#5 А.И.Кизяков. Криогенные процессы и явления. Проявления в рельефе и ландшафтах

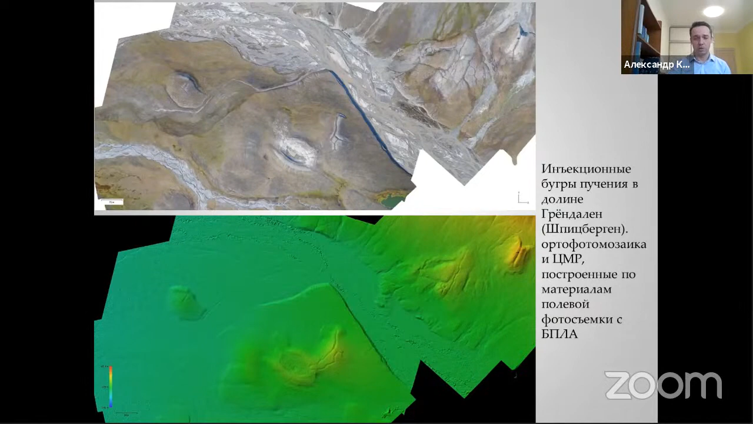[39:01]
Диаметр основания таких бугров варьирует от 80 до 150 метров и относительно высота от 5 до 10 метров. Они как раз являются такими первыми представителями пинга открытого типа. связаны с выходными подмерзлотных вод в речной в долине в долине Грендалин.